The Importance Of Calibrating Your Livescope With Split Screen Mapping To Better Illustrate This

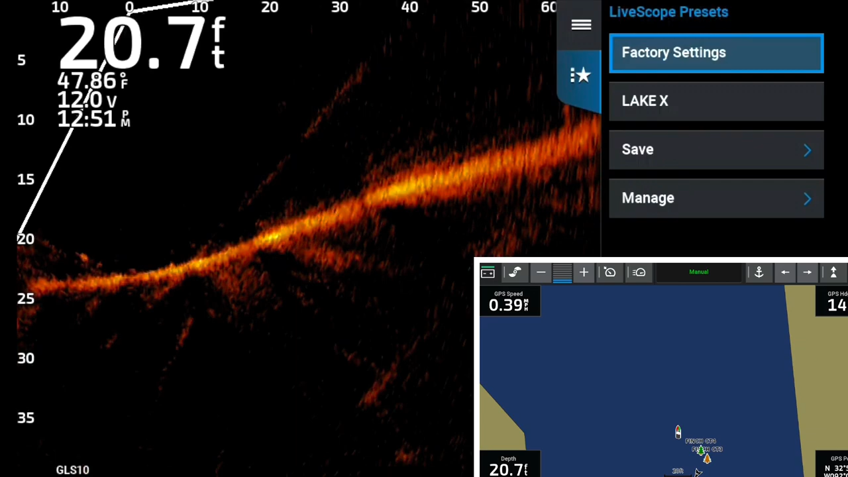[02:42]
On screen: depth 20.7 ft, water 47.86°F
calibration of your compass. But today we're going to go straight in.
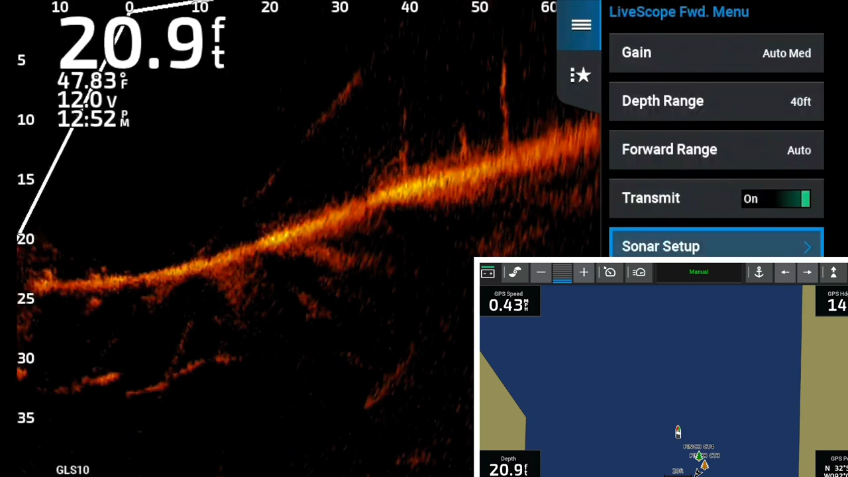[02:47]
On screen: depth 20.9 ft, water 47.83°F
Sorry I had to cut off a little bit, but I want you to see this picture in picture. It is awesome.
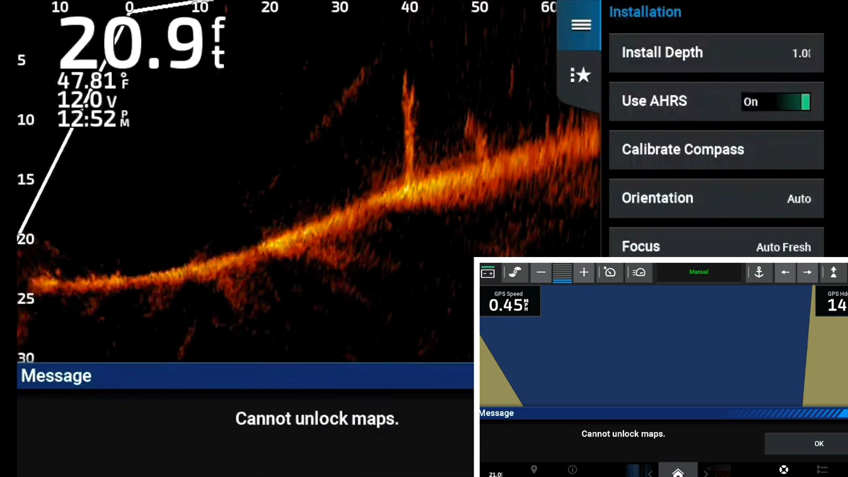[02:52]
On screen: depth 20.9 ft, water 47.81°F
Here we go. We're going to calibrate our compass. Scroll down to calibrate compass. You know the routine on that.
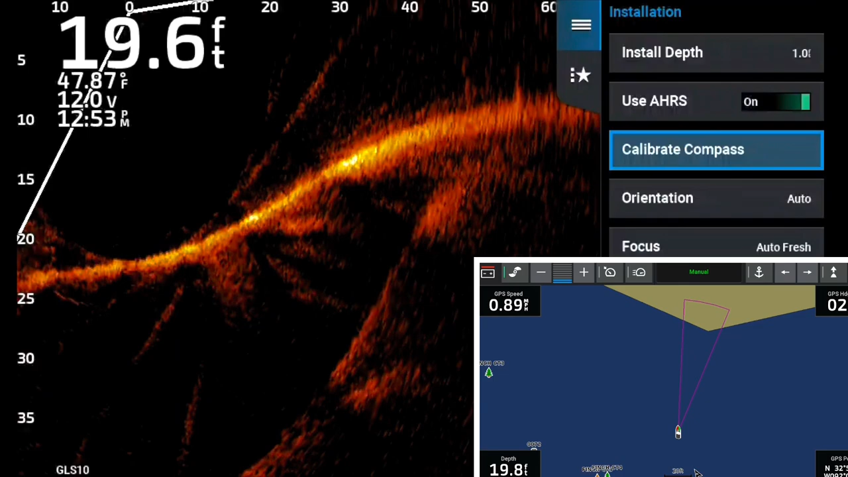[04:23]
On screen: water 47.87°F
That is an accurate representation of where your cone is. It's accurate to how far out it goes and everything. You notice how I was on the bank and on the Livescope, you could see I was shining on the bank. Now, here's what's crazy. Now, watch me as I come across these two marked points. There's two marked points. I'm coming across them with the cone. Look at there. Look at that. Coming into the screen right there. So, and they're out at 35 feet. And if you look on the map, you'll see they're not where the boat's at. They're out at 35 feet. There's actually a fish on that one.
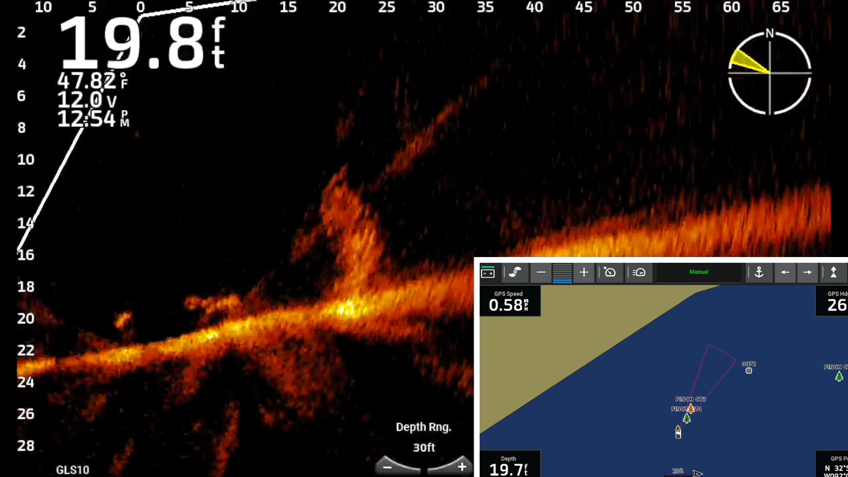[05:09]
On screen: water 47.82°F
It's pretty cool. But what we're going to do is we're going to mark a tree. I'm going to go find a tree here in just a second. You see, as we're getting closer to those two marked waypoints, they're getting closer on the Livescope screen. Now, also, you see how I adjusted the forward distance out there, and the cone shrank some because it is an accurate representation of how far the cone is pointing from the boat. And because it's calibrated, this was also filmed on the same day that I had absolute heck getting a good picture. And the water was so muddy, so horrible. And I struggled with it. I mean, I had the little small dead zones that people talk about it.
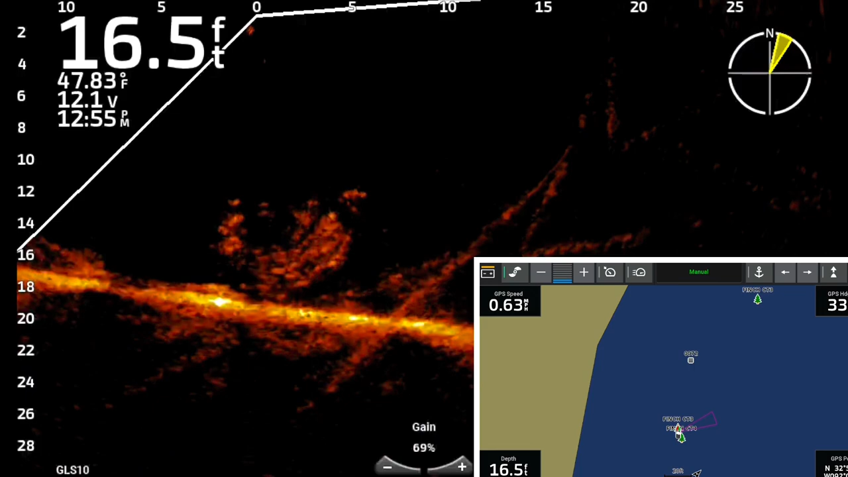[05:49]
On screen: depth 16.5 ft, water 47.83°F
I mean, I did not have the best day in terms of finding a picture. I was able to catch some fish and do some fishing, but you could definitely see some of the little dead spots and dead zones in this.
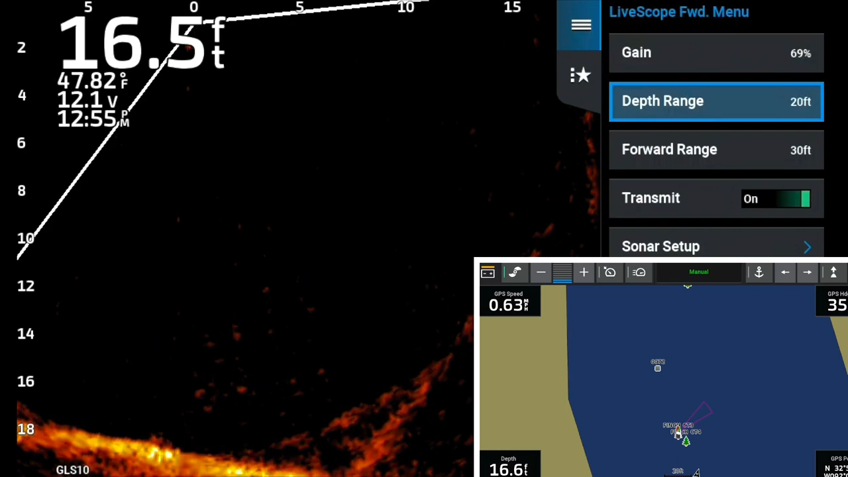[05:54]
On screen: water 47.82°F
This is something that I struggled with that day. And it just comes to show you that even I, as much as I like to fish and try my hardest to get a good clear picture, that I do struggle myself.
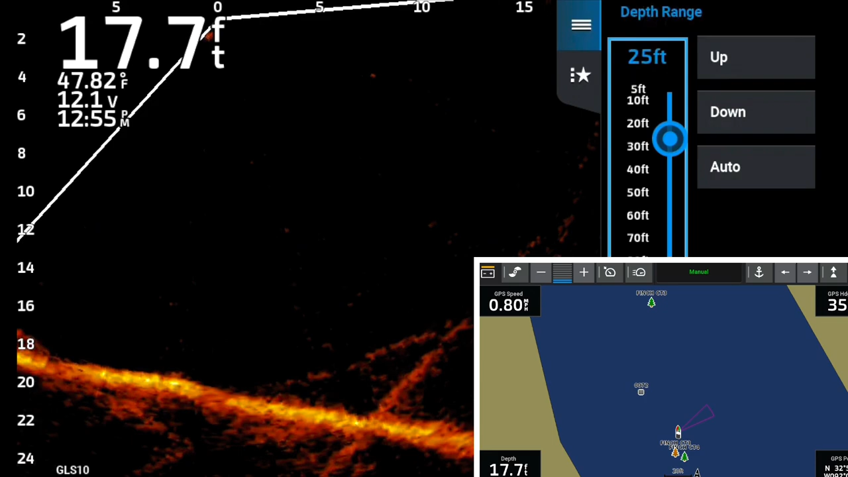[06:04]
On screen: depth 17.7 ft, water 47.82°F
So here's what we're going to do. I scroll out, notice that cone get longer and longer. Now what I'm doing is I'm looking right here.
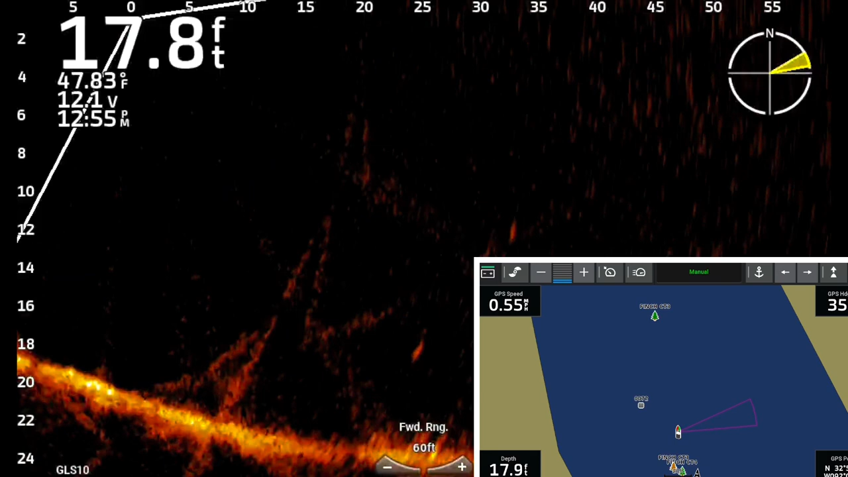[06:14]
On screen: water 47.83°F
And like I said, that my little map section is kind of cutting it off a little bit. But what we're going to do is we're going to mark one of these tall trees. And what I want you to do is notice that when I scroll over and mark it, the moment I mark it, notice not only is it put the waypoint where the boat, it doesn't do that. It puts it where the tree is. And that is important for you guys that crappie fish, you guys that bass fish.
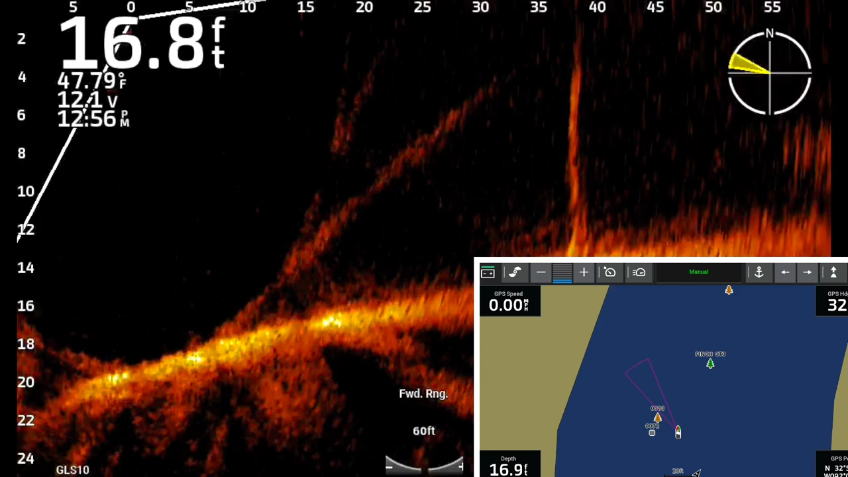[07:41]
On screen: water 47.79°F
Now, you also notice as that cone is shining toward the bank, you notice at the very outer perimeter right there, there was some grass.
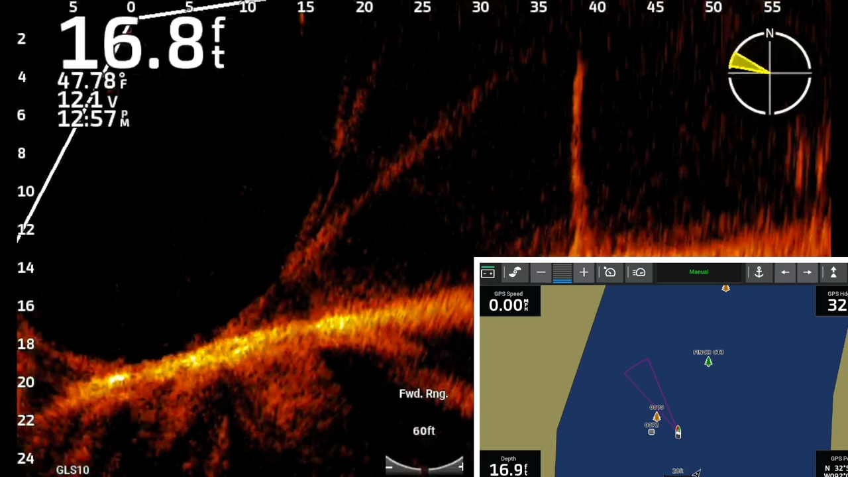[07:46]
On screen: water 47.78°F
But that lets you know. I mean, guys, if I wanted to mark that grass, it's not going to mark it where the tree is. It's going to mark it on the other side.